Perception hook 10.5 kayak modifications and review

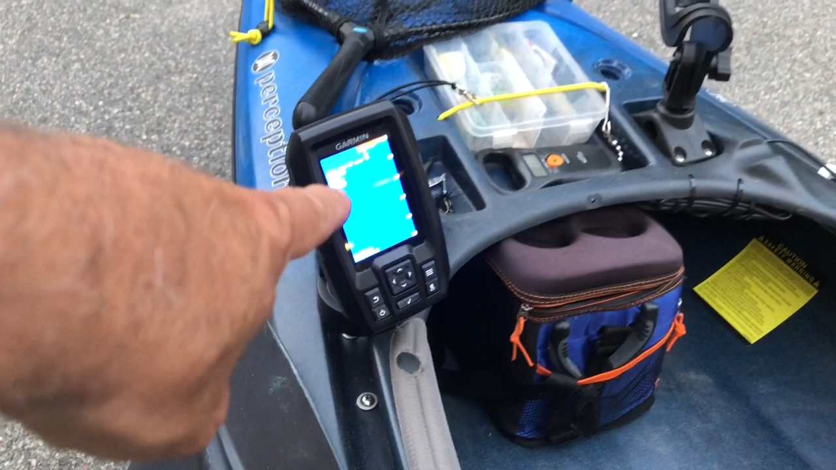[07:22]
This is an awesome unit. Really, really nice. This is an older version. They have newer ones that are very similar. They have a few more features, but I've caught many, many fish marking them with this Garmin. Really nice rig.